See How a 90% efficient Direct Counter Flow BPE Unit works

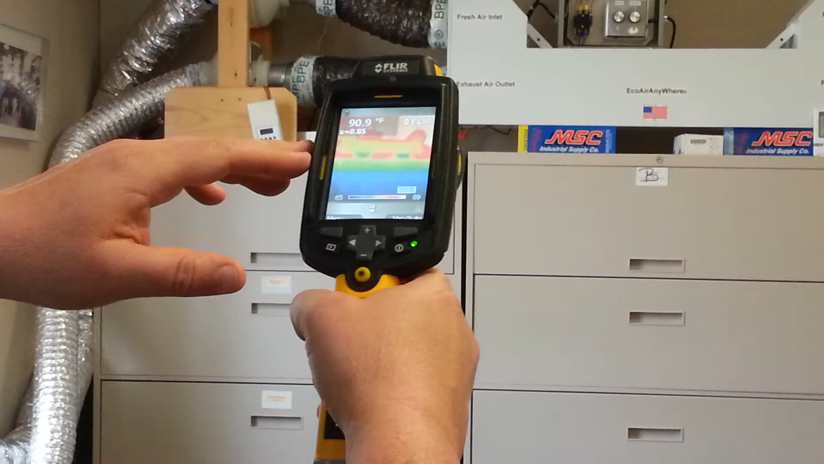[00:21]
On screen: spot 90.9°F
in the indoor fresh air outlet, it's basically room temperature.
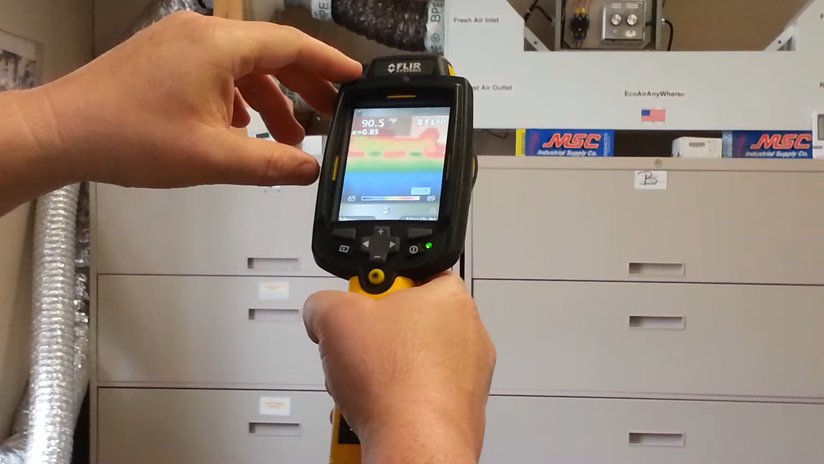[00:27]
On screen: spot 90.5°F
Now what I'm going to do is breathe on this sensor and trigger it to come on, and we'll get air movement.
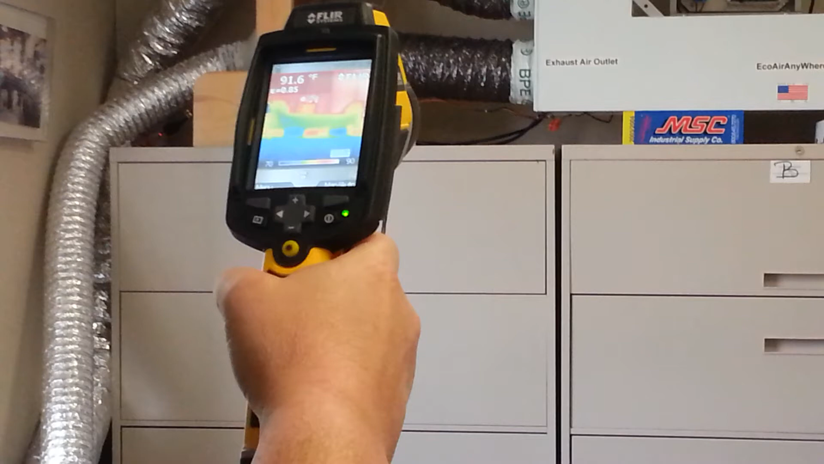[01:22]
On screen: spot 91.6°F
And this is a FLIR building grade auditing infrared camera. And we can see in a single pass, the very cold air, which is blue, is coming in, and is now basically room temperature in a single pass. And in a word, that's what BP does. It gets rid of 90% of your heating and cooling load that you've already paid for, and recover it from the air that you're going to exhaust.
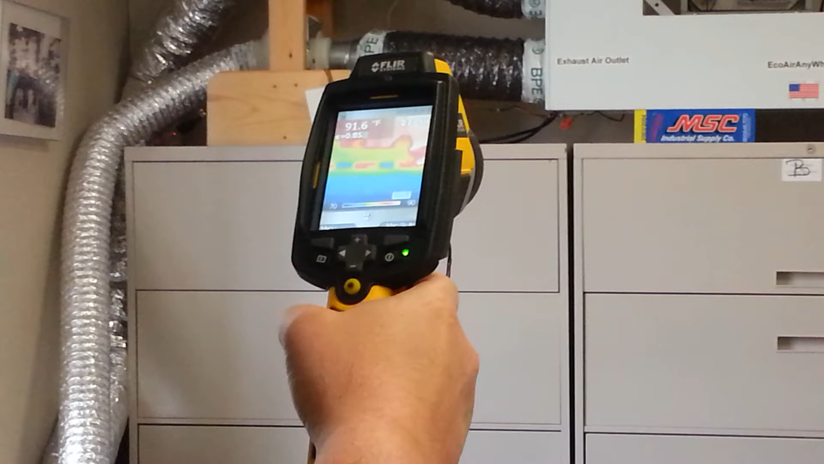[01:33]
And we'll take a picture of this and include this too.
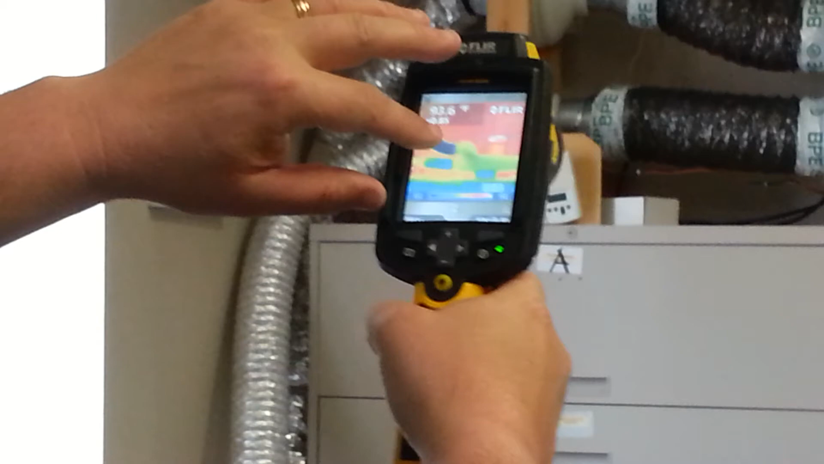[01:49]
and as it spreads through, it actually goes back up to room temperature.